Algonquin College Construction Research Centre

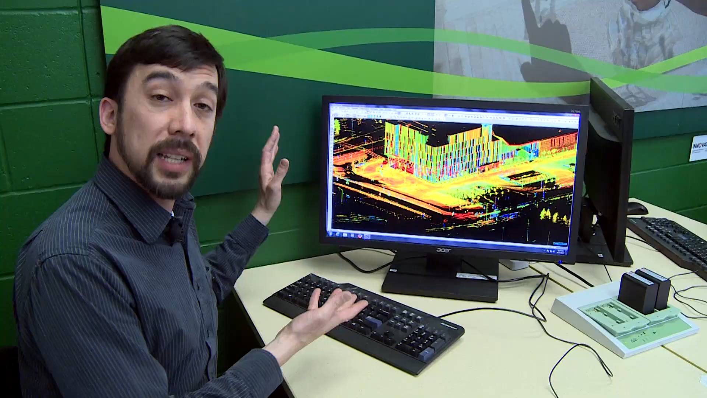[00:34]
This is a scan of the building we're in right now. This is the ACE building, the Algonquin Centre for Construction Excellence and if I move this cursor
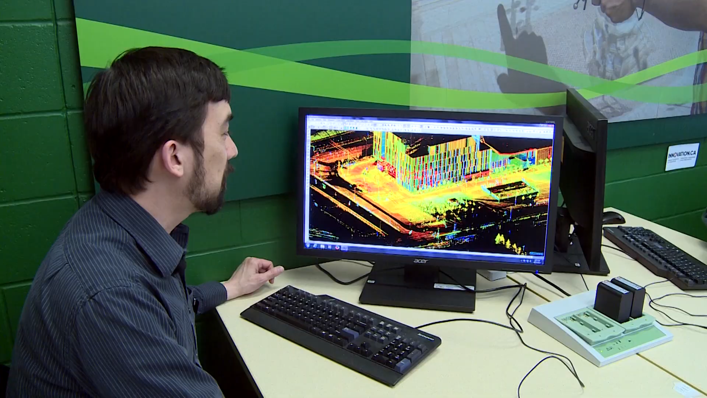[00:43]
around you can see that it's captured all sorts of details from the scans that were done outside this building.
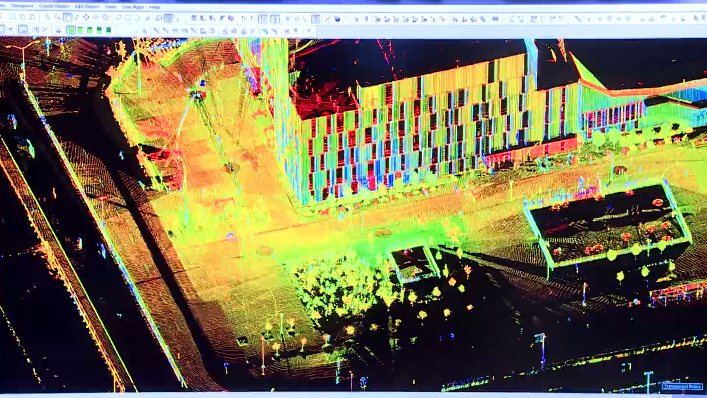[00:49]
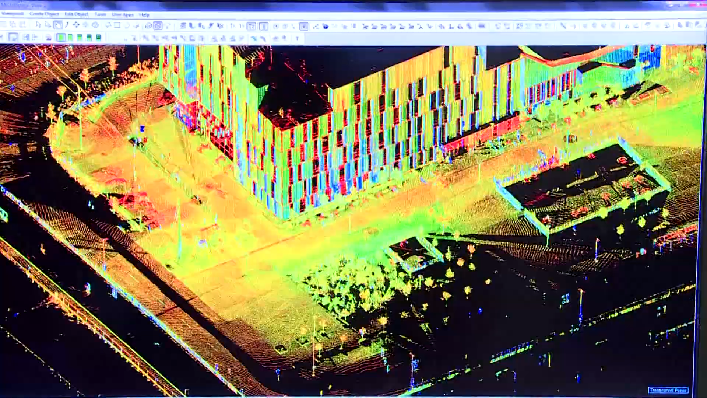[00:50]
So this is what we can use to now visualize that model in 3D.